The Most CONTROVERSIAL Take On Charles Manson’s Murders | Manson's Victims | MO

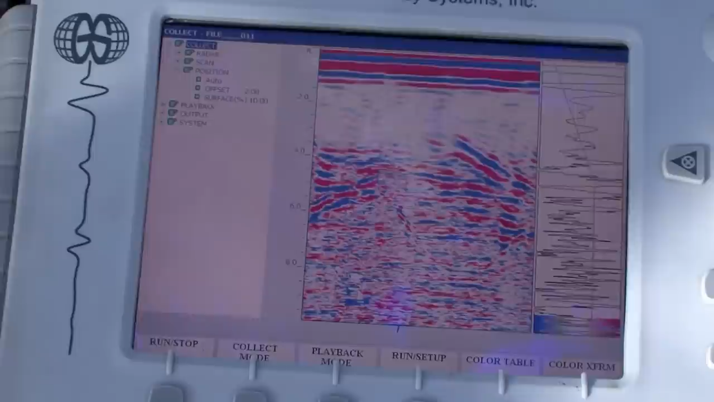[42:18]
With two-foot lines, we probably have about 95 to 98 percent coverage down to a depth of 10 feet.
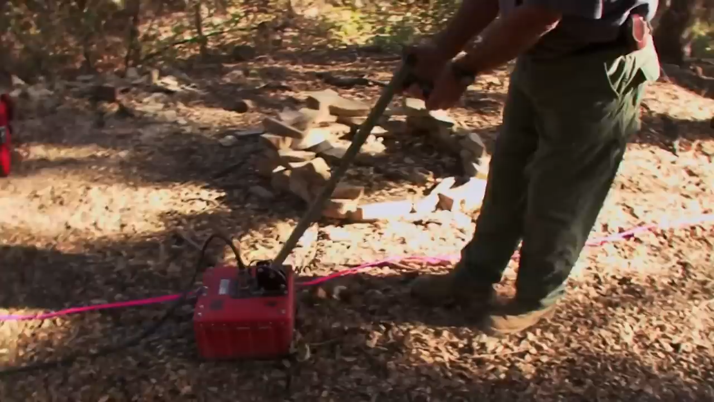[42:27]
A little slower, Paul. This is the ground surface right here.
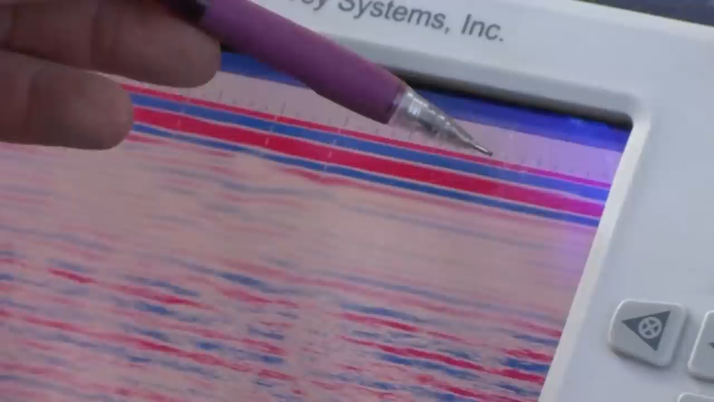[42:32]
Here's kind of a uniform soil layer. And then below that, at about a five and a half, six feet depth, there's another soil layer.
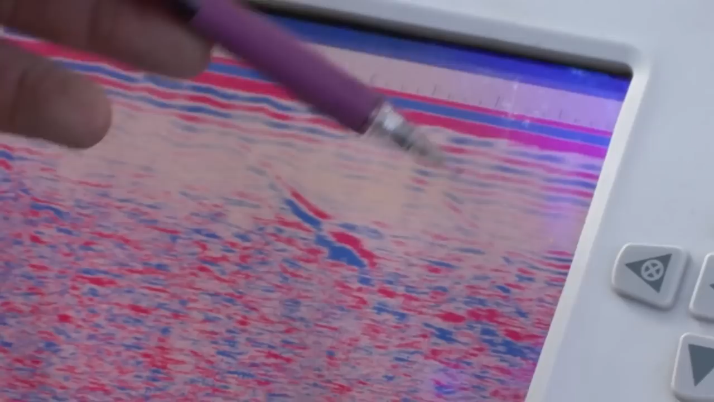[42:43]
And our target should be in this upper four or five feet would expect, and we should see a small blip or a hyperbola.
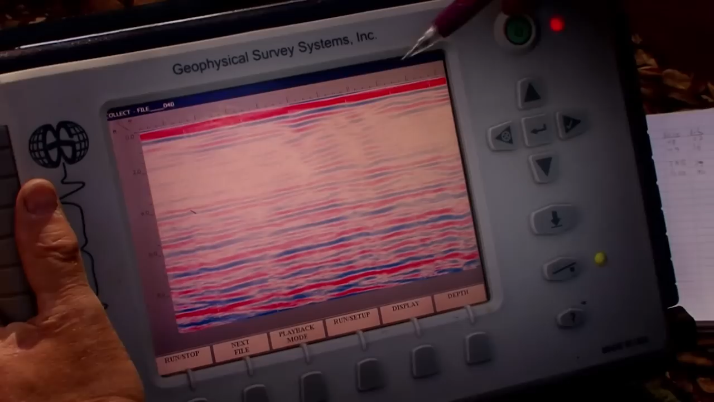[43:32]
So right in this area here, we had an anomaly on the radar system, so it would have to be the place you're going to dig, yeah.